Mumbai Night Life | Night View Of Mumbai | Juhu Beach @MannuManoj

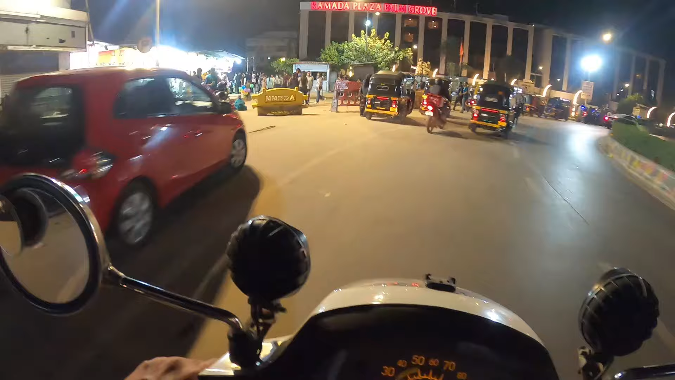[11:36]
यहाँ पे आ गया कॉर्नर पे बोल सकते हो, यहाँ पे खाने पीने की जितने भी शॉप्स हैं इधर है छोटे छोटे। आपको जो बीच में क्या फेमस है पता है ना?
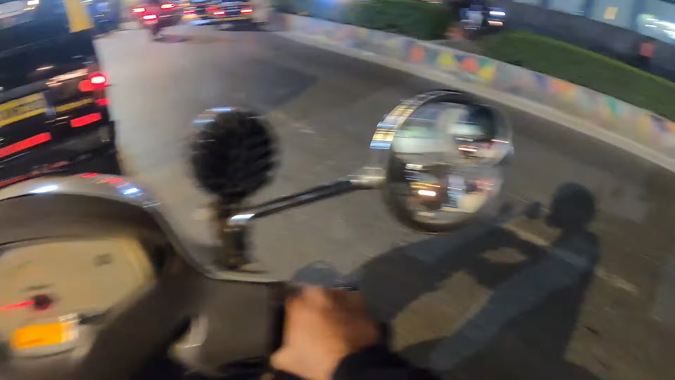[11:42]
बाकी ये JW मैरियट होटल 5 स्टार बॉलीवुड का जमावड़ा होता है यहाँ पे। आ गया ये भाई जुहू चर्च का सिग्नल के पास, आप राइट साइड चले जाओगे तो विले पार्ले
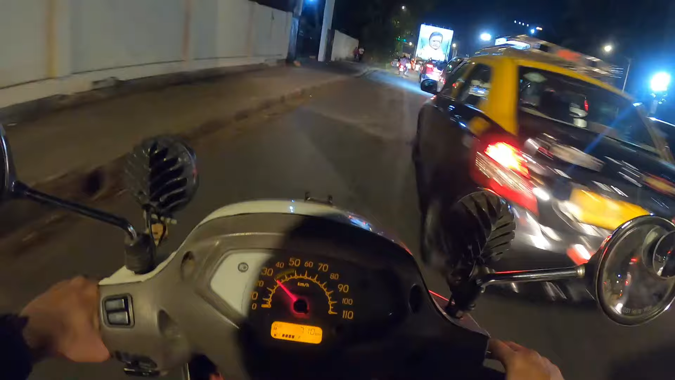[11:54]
स्टेशन की तरफ और सीधा जुहू चर्च और हरे रामा कृष्ण मंदिर इस्कॉन टेम्पल। आप जुहू बीच यहाँ से भी एक्सेस कर सकते हो, देखो ये लेफ्ट साइड से आ रहे हैं ना लोग, जो भी से ही आ रहे हैं।
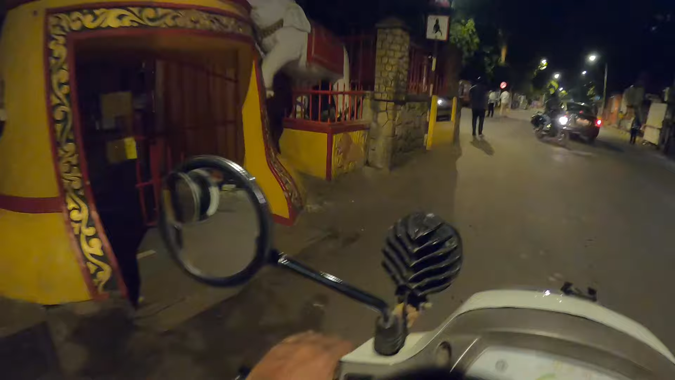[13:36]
अगर आप नज़दीक से हो तो जा सकते हो दर्शन कर सकते हो बाबा भोलेनाथ का और 10 अवतार का।
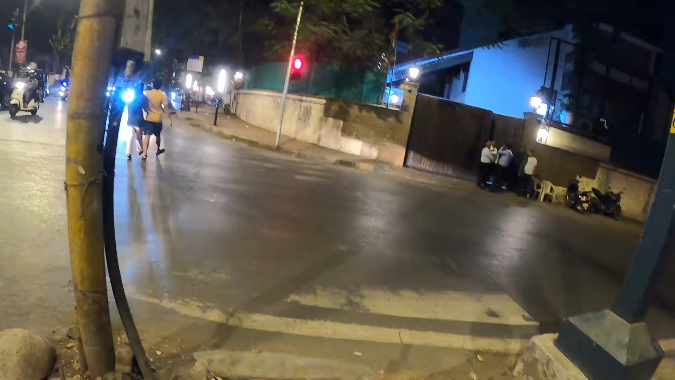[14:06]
ये बिल्डिंग देखो राइट साइड में, ये है अमिताभ बच्चन जी का एक बंगला।